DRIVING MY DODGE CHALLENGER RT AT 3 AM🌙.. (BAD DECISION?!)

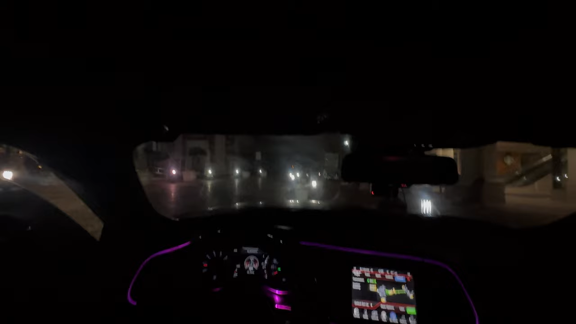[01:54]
y'all, I'm gonna make it a little louder and shit like that. Well, not louder, but I'm gonna go ahead and slap it in a different mode, drive mode. My car's still warming up. It's damn near done though, so I ain't gonna baby it.
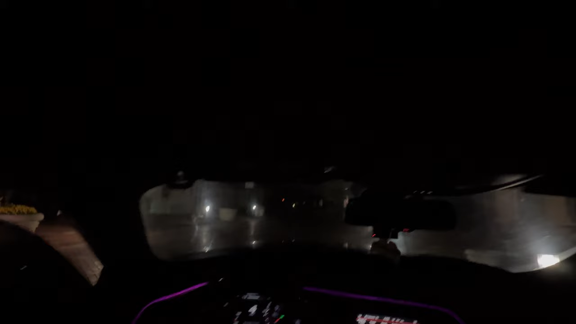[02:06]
I'm gonna go ahead and actually drive it for y'all boys too, just so y'all can hear it.
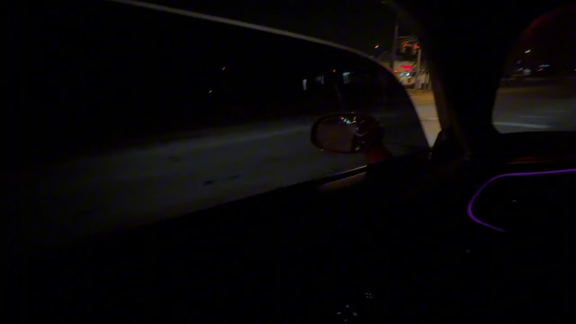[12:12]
Stingray out at 4 o'clock in the morning. A C7 Stingray. What the fuck? Y'all see this motherfucker? C7, y'all. Somebody got sprayed tonight, though. It stink like a motherfucker, man.
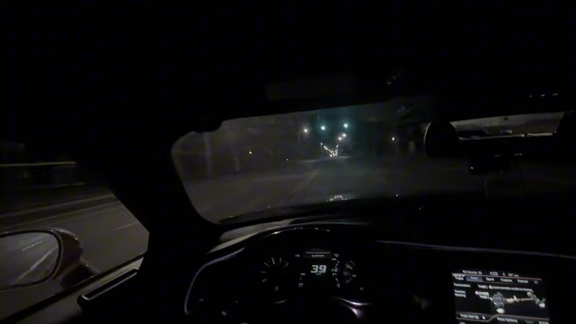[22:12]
police right here, man. Let's see if he come and turn around, y'all. I don't think he gonna come try to follow me. He would've hit that light. Oh, he hit the light. Oh, never mind. Y'all, he ain't wanna come bother me, bro. I told y'all.